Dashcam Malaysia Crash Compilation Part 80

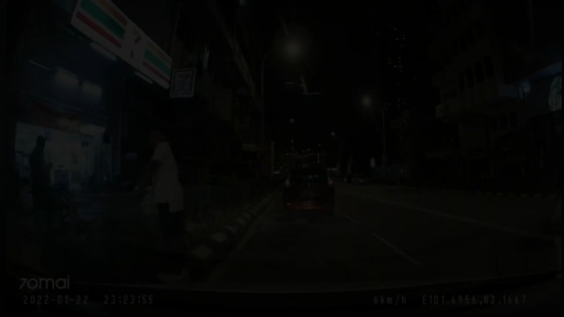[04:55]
Anyone, please comment down below what you think this uncle is trying to do.